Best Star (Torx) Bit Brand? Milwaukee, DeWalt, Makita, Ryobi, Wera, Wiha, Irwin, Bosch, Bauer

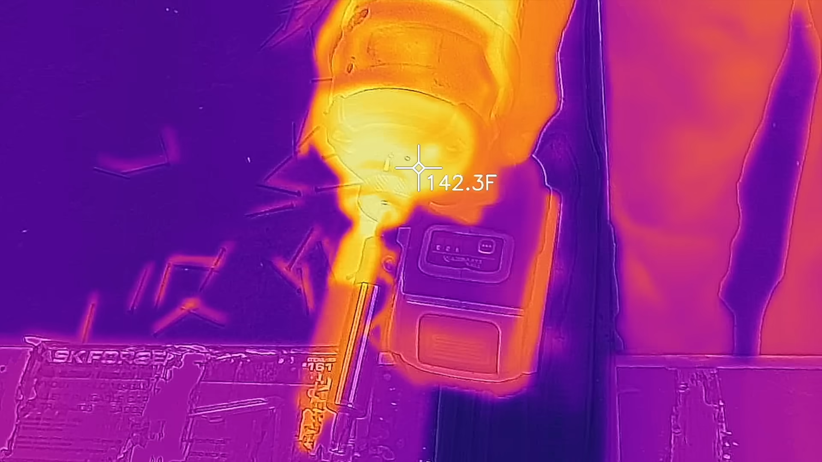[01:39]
On screen: spot 142.3°F
Driving in and then removing 100 screws back to back definitely caused the impact driver to heat up at around 150 degrees on the anvil and the motor.